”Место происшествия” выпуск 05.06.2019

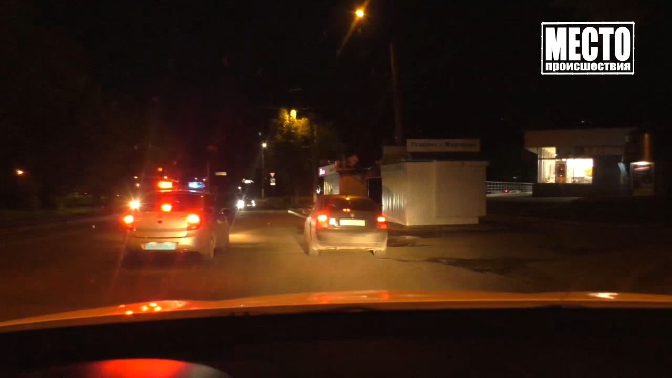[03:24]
Патрульный автомобиль ДПС водитель «Фольксвагена» заметил сразу и остановился.
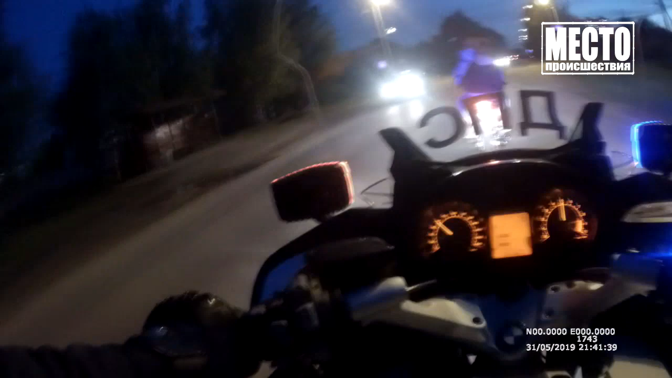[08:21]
На ровном асфальте китайский байк немецкому не соперник.